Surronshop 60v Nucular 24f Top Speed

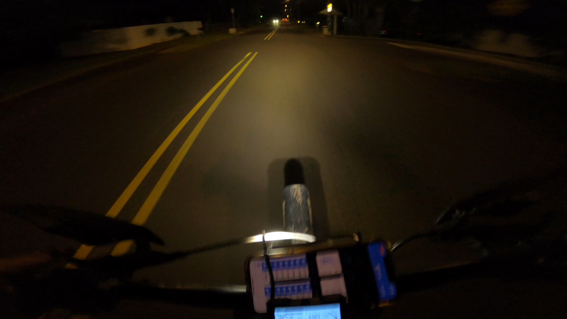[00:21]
One more pull for tonight. Uh, 65 was the top speed on that one. Uh, looks like 200 amps field weakening. Uh, so I tuned it up to 300. I'm gonna try to see, uh, what it'll do now. Ohhhh! Ohhhh! Ohhhh!